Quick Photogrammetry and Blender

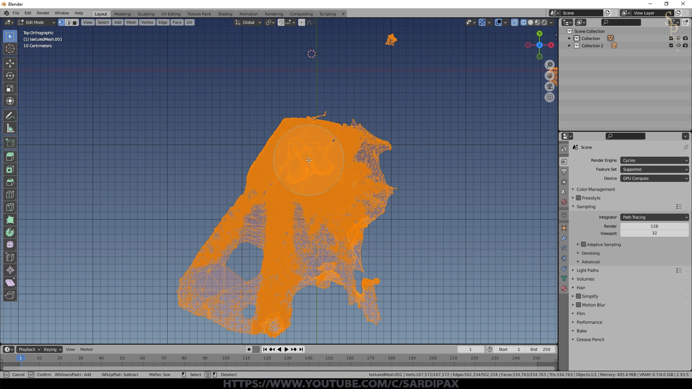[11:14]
way get rid of a lot of the unwanted geometry and then I'm going to middle mouse button to deselect that area
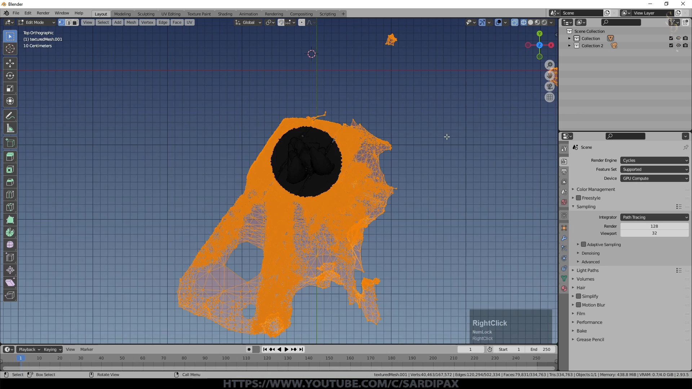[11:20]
so everything is selected apart from everything under that area just press X and delete
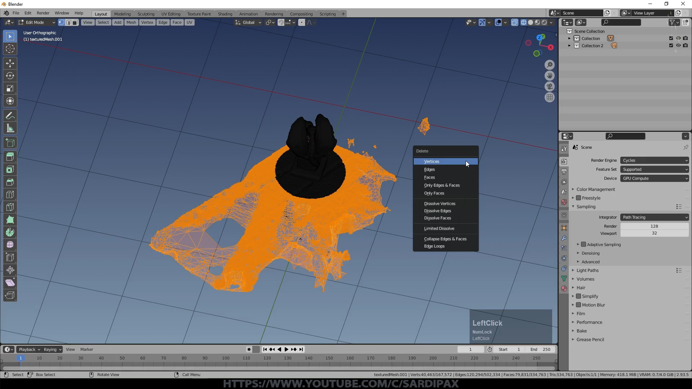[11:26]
vertices so that's got rid of a lot of it come out of edit mode for a minute and I can see my object a bit better straighten him
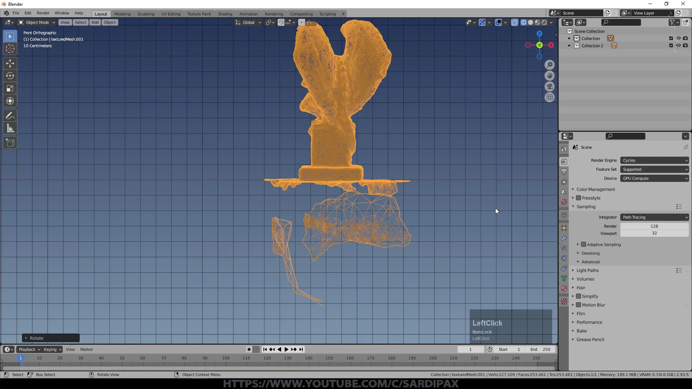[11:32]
up a little bit back into edit mode and we'll just select all of that geometry maybe we'll control
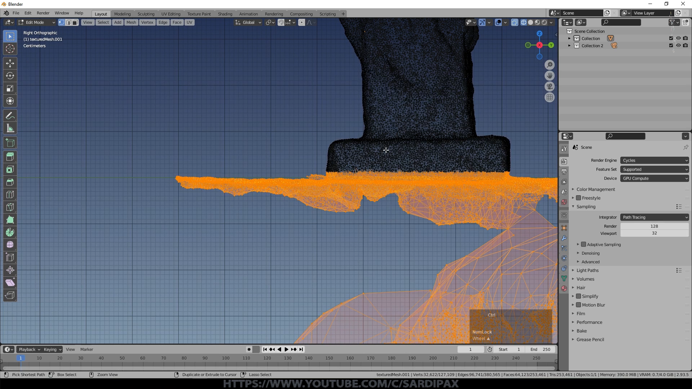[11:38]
minus to drop it back a little bit and then X vertices come out of edit mode
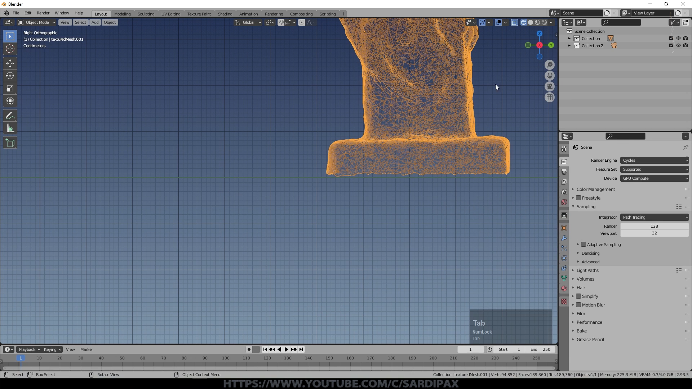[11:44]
go into solid view and after a moment it loads the textures and already with
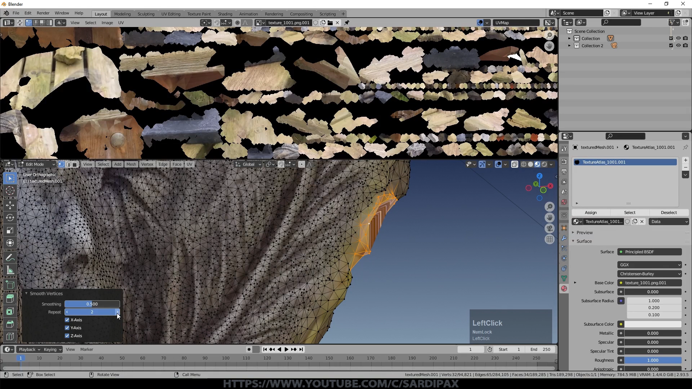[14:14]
there and we're going to deal with that in a minute let's smooth the geometry eight but there's a problem with the texture which might